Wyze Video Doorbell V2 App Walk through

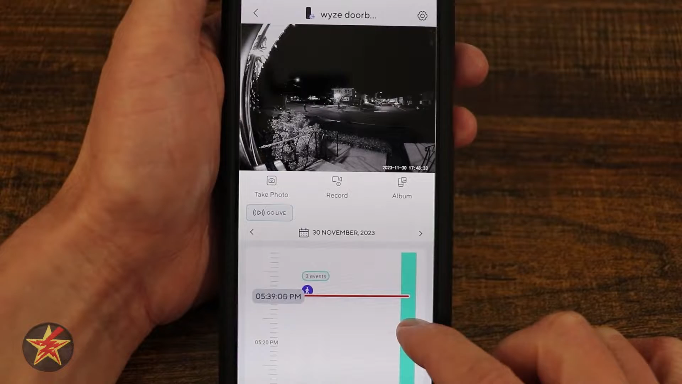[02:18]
So right there, you could see there is a timeline event that is a person was detected.
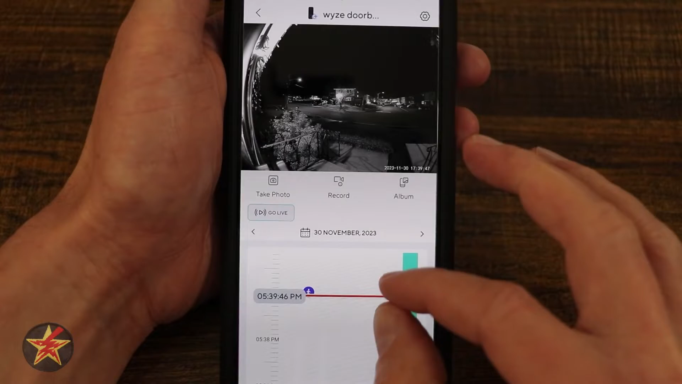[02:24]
Tap on there. It will bring me to that event. And there you could see me walking up.
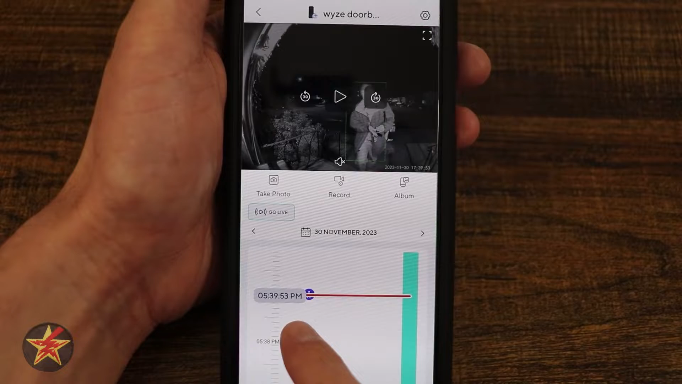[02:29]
Now these types of events, you will need cam plus for pretty much anything that has this purple icon. You need to have a cam plus subscription in order for it to work.
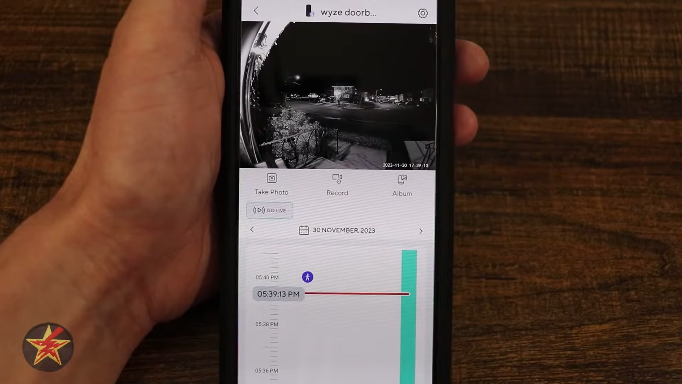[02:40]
If I didn't, this would just show as a motion trigger event. And you would have to scrub through this timeline to look and see what that event was.
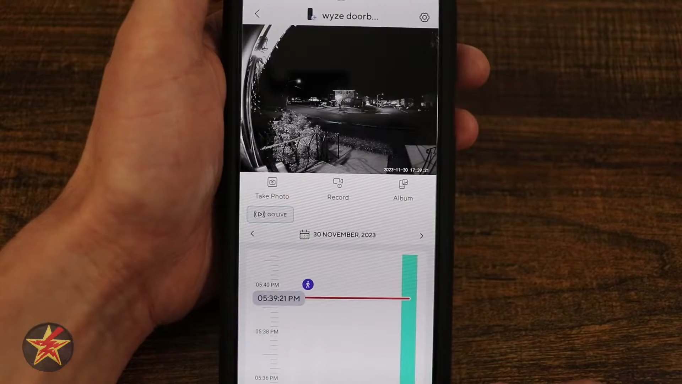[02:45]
From my SD card, I can take a photo. So that's taking a photo of what it's seeing right now.
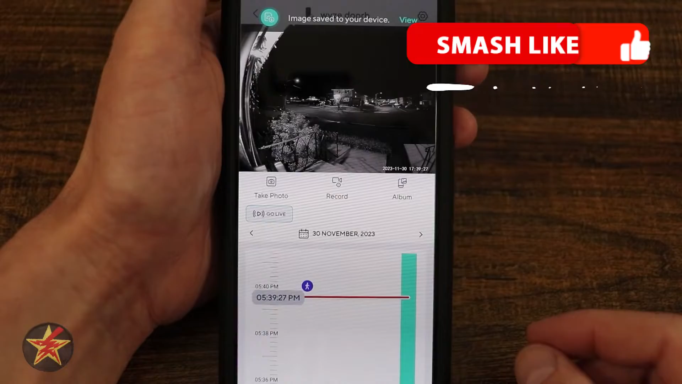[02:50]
I can record video. So as I'm playing this event, I can record it and save a copy.
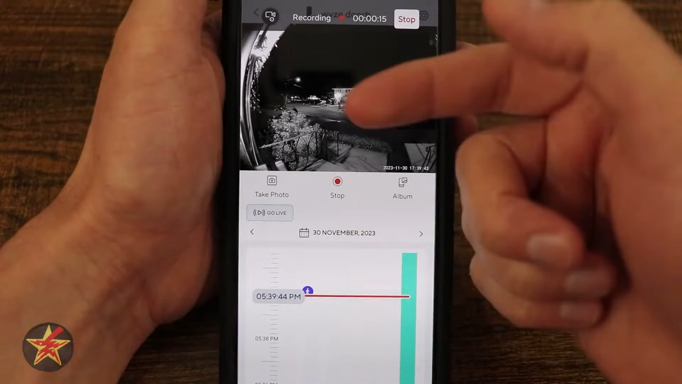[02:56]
And then over here, this is my album. This is going to show me all of my saved videos.
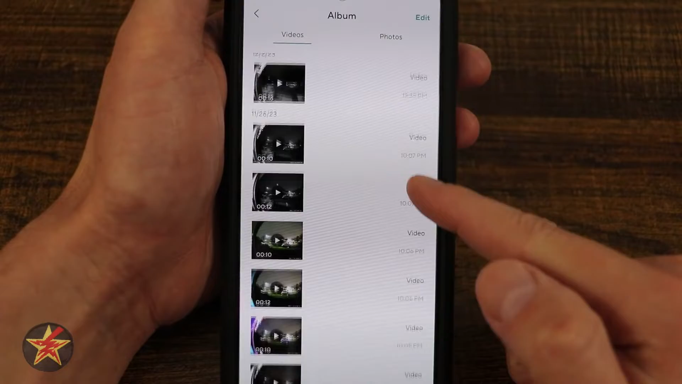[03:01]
And from here, I can select, rewatch it. I can play it with sound.
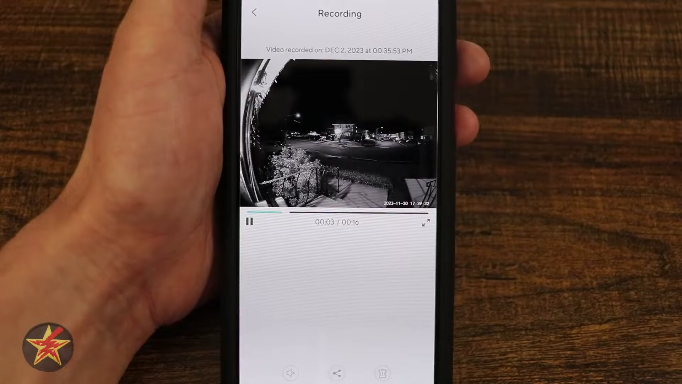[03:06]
I can share it. I can delete it. Or if I select edit, I can select multiple ones and delete or share.
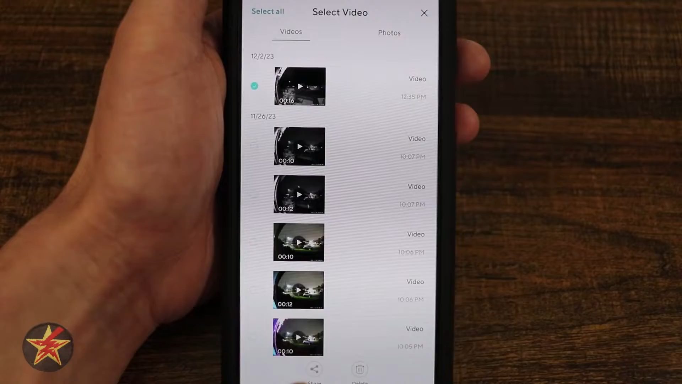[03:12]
This does work the same for photos. So if you happen to take any photos, that's where they'll end up.
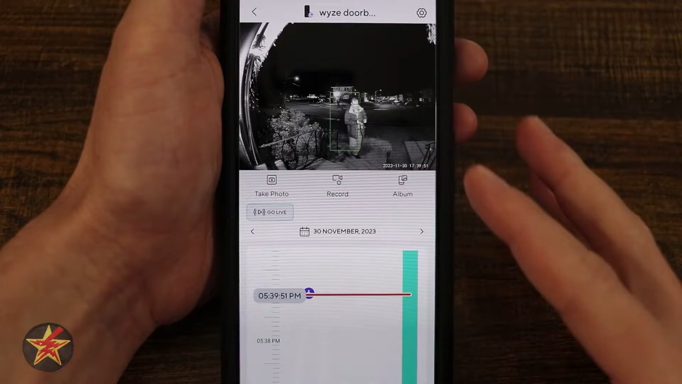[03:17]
And from our SD card, we can select, go back to live.